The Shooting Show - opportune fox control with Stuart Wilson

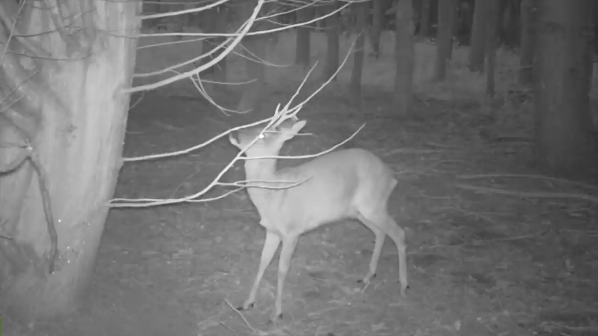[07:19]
And again the day after that the big buck came back and he's straight on the area where the little buck had only just given the slightest of nibbles.
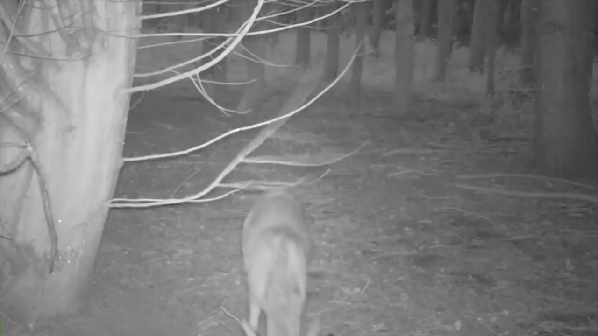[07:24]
So there are bucks to go at. I failed in my mission today to try and get onto a buck, but we managed to tidy up a fox,